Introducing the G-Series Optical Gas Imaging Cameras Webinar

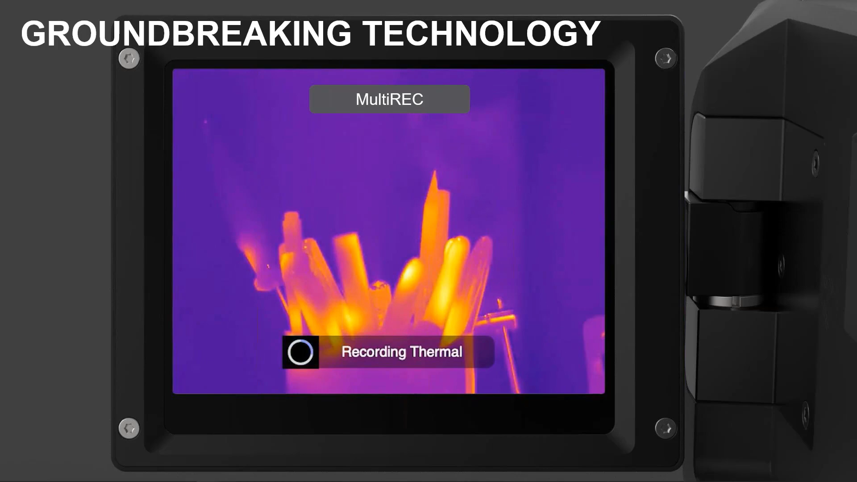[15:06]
even when the process moves to thermal, you still can't see the leak and you'll just simply see it